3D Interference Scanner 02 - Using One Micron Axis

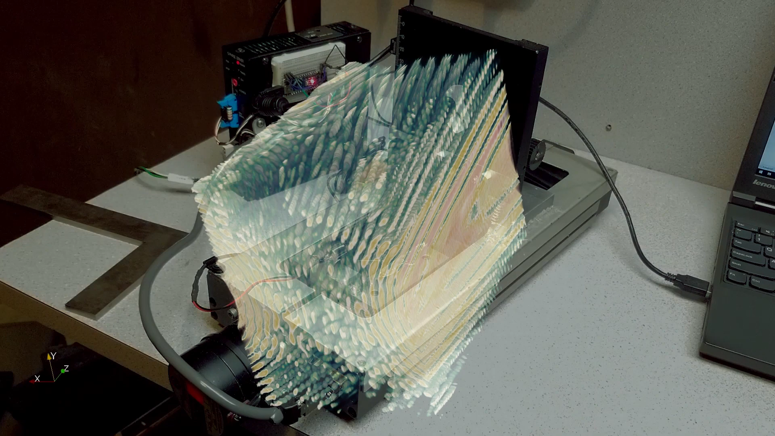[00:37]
But there were only like 20 steps per millimeter and the rest was micro steps. So it wasn't that accurate.